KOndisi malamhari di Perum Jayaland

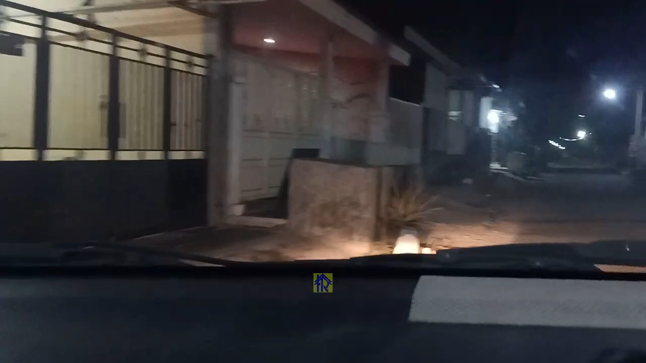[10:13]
Gang-gang seperti ini kondisinya kalau malam teman-teman. Jadi ini sudah pukul 8, jadi anak-anak sudah nggak bermain lagi. Biasanya kalau maghrib kadang sepedaan, sore